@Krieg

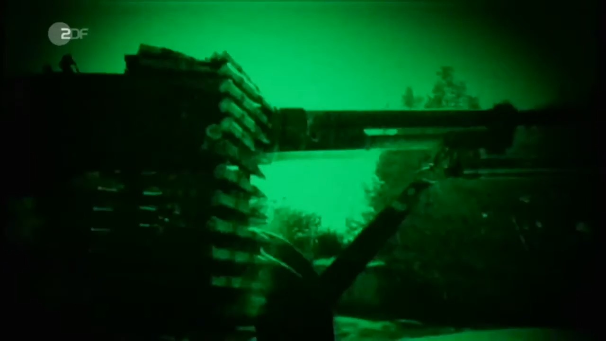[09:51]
worauf dieser Pick-up nicht reagiert haben soll. Und irgendwann kam dieser Pick-up so nah dran, dass der Führer vor Ort ein
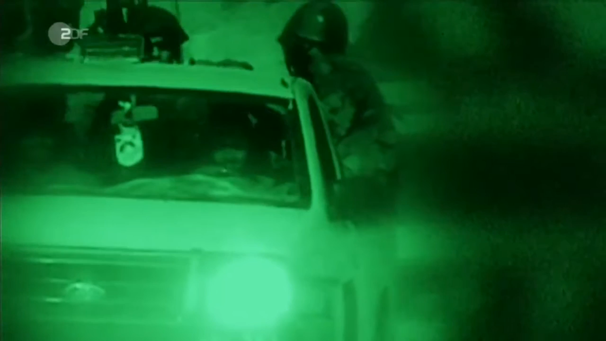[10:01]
Bedrohungspotenzial erkannte für sich und die Entscheidung getroffen hat, dann Feuer, und zwar wirkendes Feuer, auf dieses Fahrzeug abzugeben.